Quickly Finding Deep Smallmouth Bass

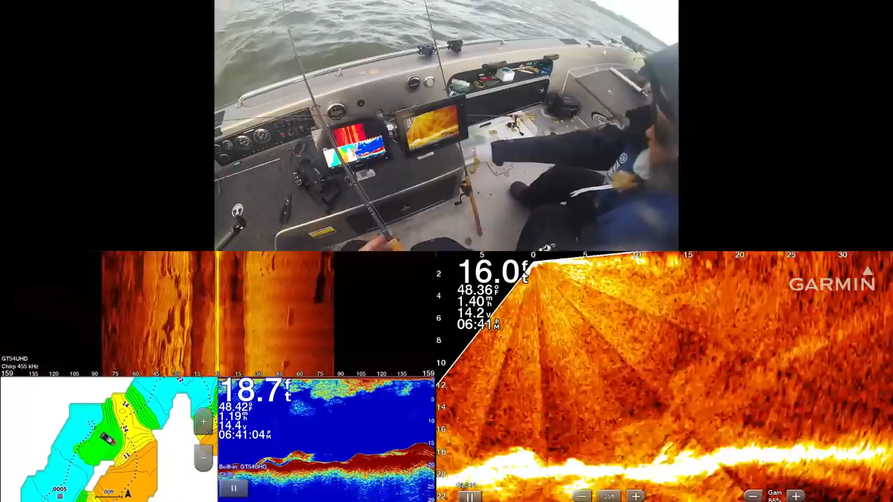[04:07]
Like, those are the big, giant, gorgeous boulders. Yeah, that's the boulders we want.
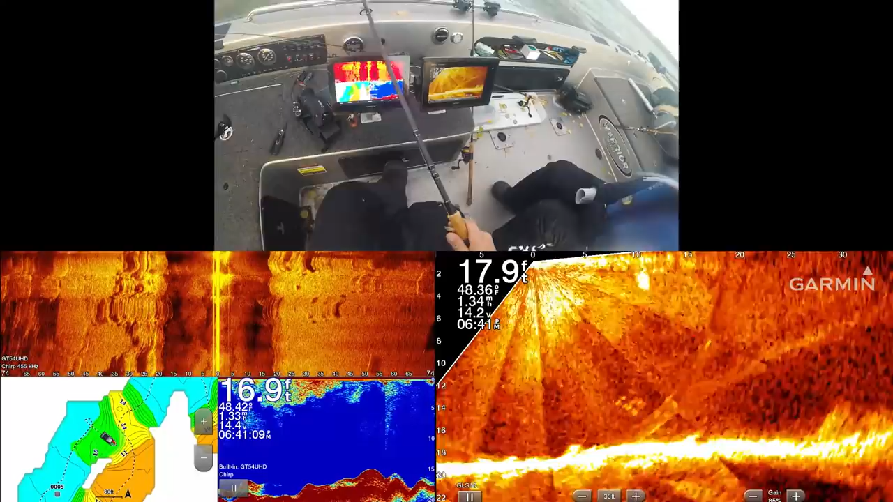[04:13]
We probably can just start jigging, can't we? We could drop on that and see. Okay, go ahead.
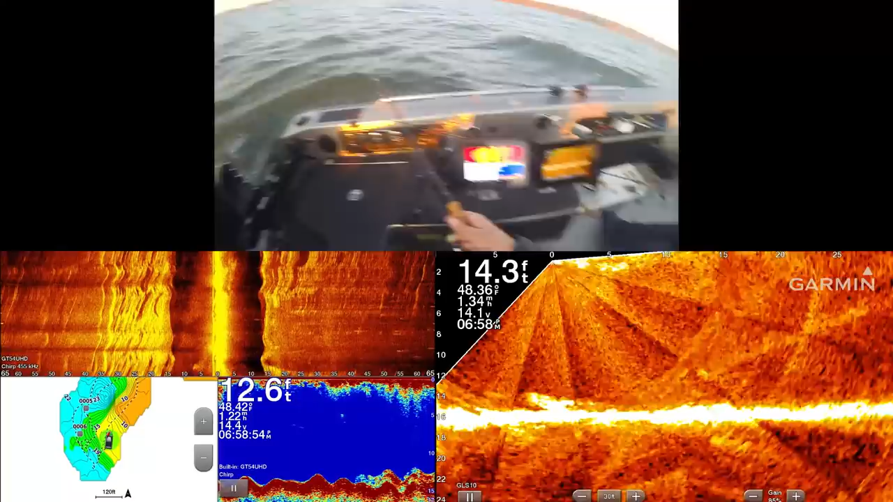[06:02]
Ooh, maybe those giant chunkies. Hold on a second. Bring it up. Bring it up.
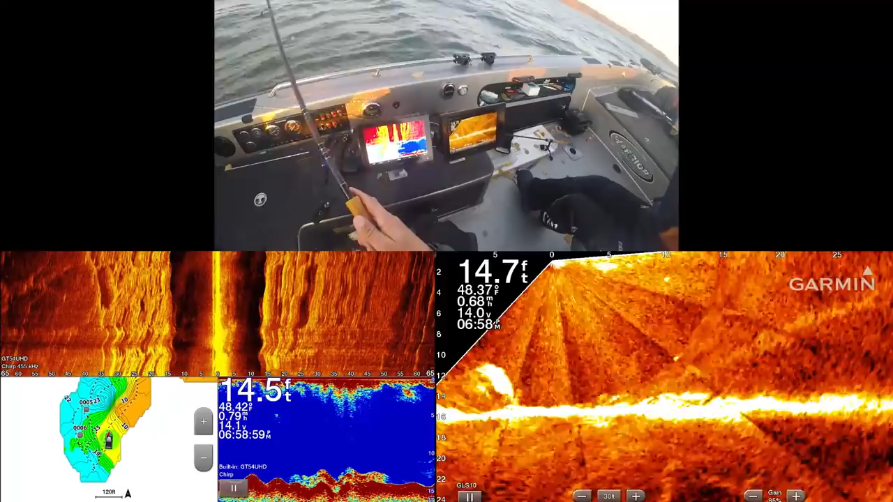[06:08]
That giant chunky. That giant chunky. Ready? Mm-hmm. Okay, one second.
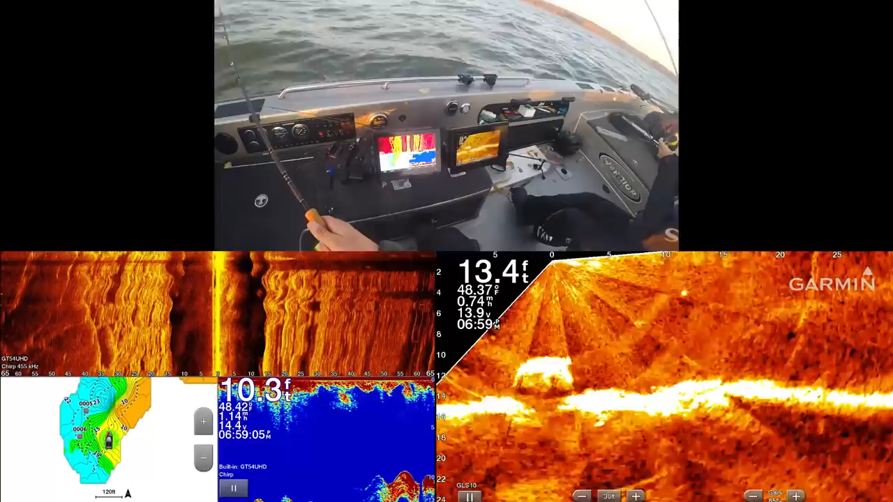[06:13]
It's still behind the boat. Okay, now. That's the chunky there. That's a huge boulder. Like, is that me? I think. Not sure.
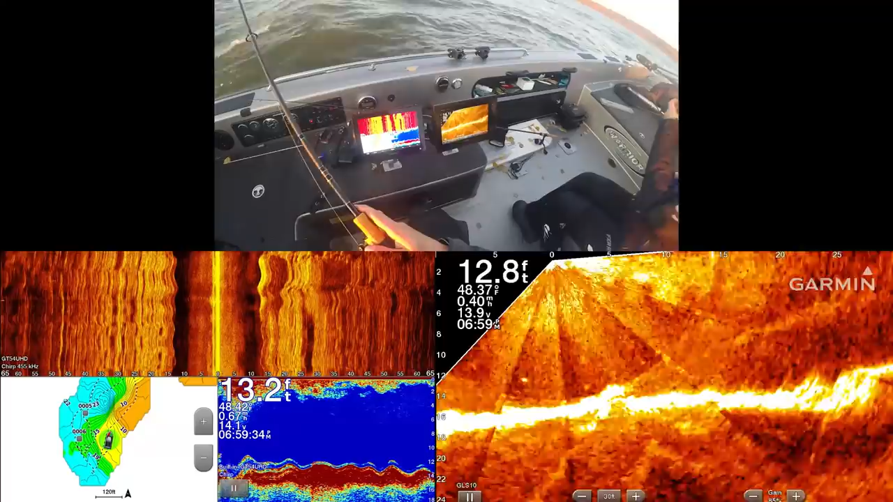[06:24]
There's me further down. How's it going?
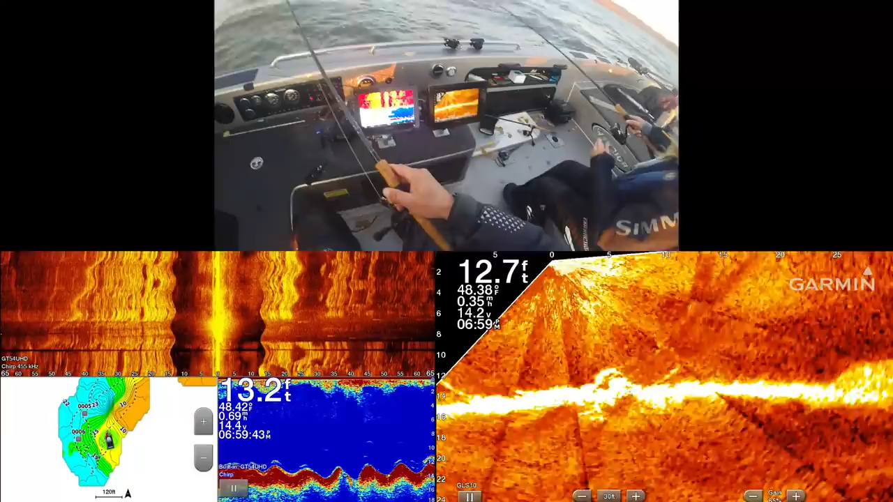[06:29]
Oh, there's me. Yep. Oh, I just saw a fish come off that boulder. Did you? Yeah, I saw the fish come off the boulder.
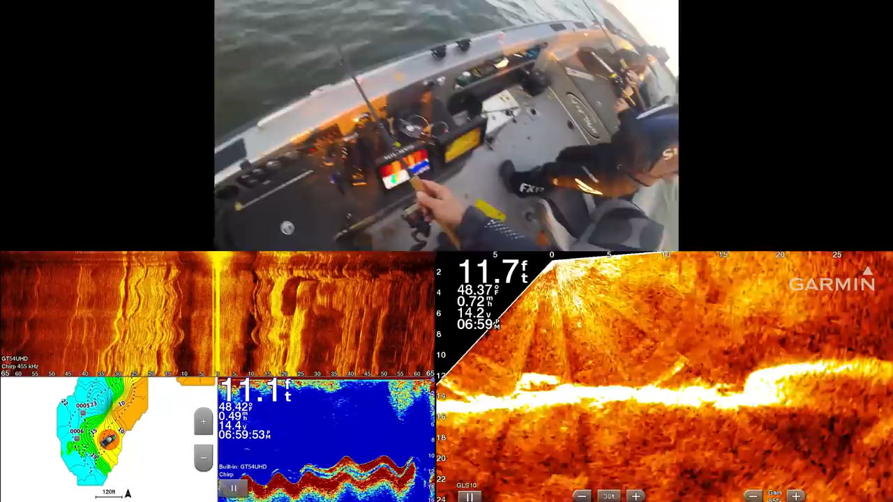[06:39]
I didn't quite get him. I'm sure he's still there. I just saw a fish come off that boulder.
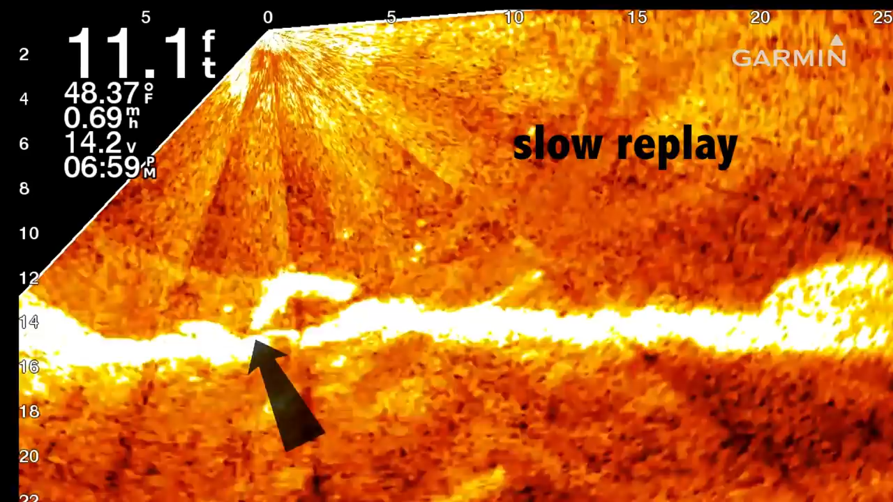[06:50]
On screen: depth 11.1 ft, water 48.37°F, speed 0.69 mph
Yeah, I saw the fish come off the boulder. I didn't quite get him.
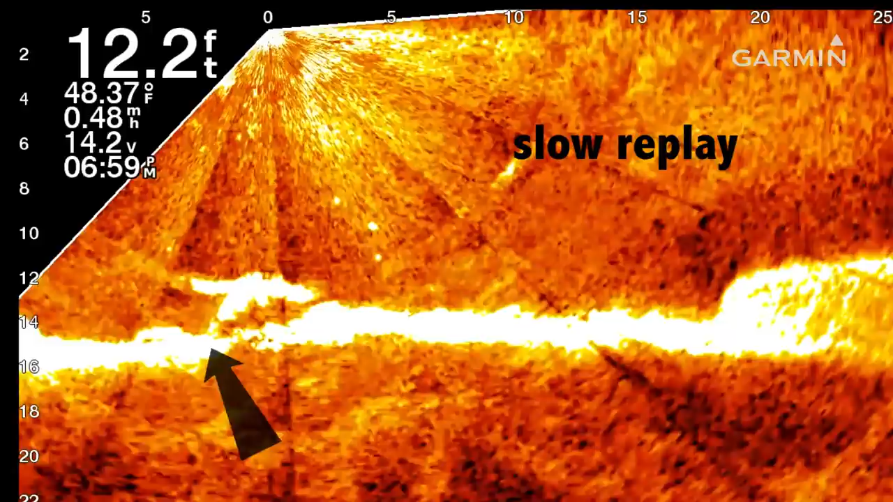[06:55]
On screen: depth 12.2 ft, water 48.37°F
I'm sure he's still there. There he is. Was he there for a second?
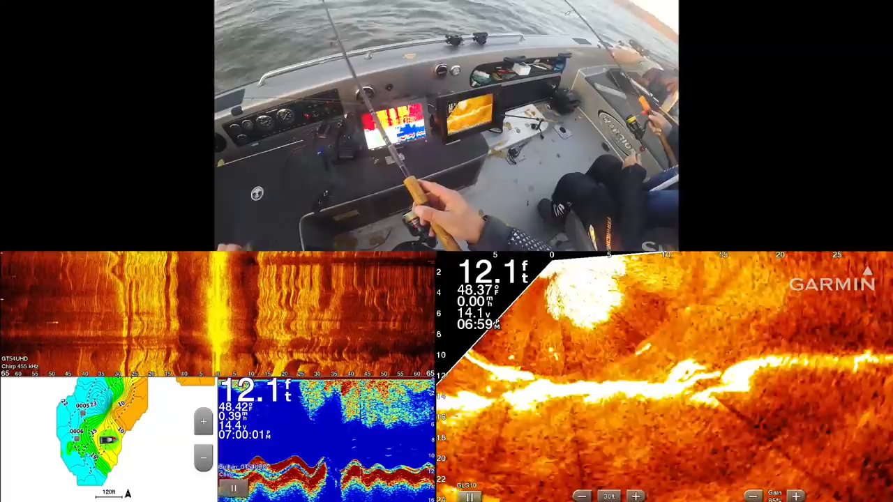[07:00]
On screen: depth 12.1 ft
Yeah, I see him. That's me. What's going on? That must have been fish around you.
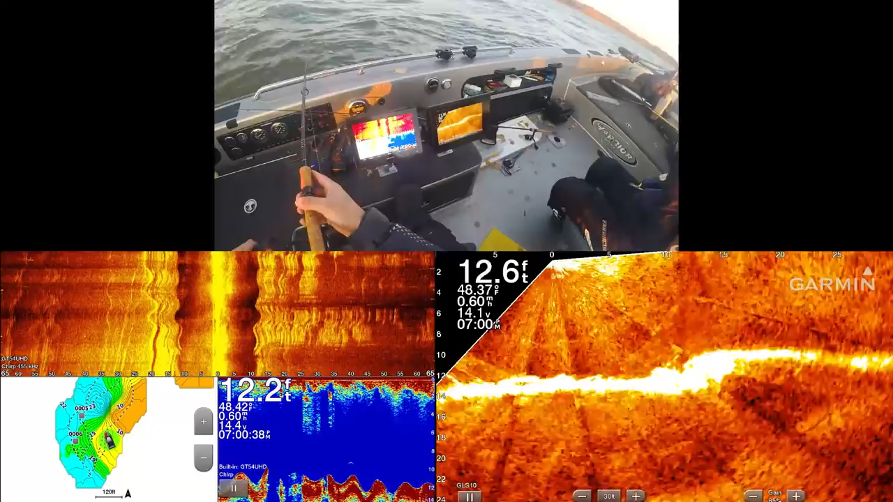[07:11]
Oh, there we go. Yeah, oh, yeah. Should I get the net? Yeah, it's tiny, though.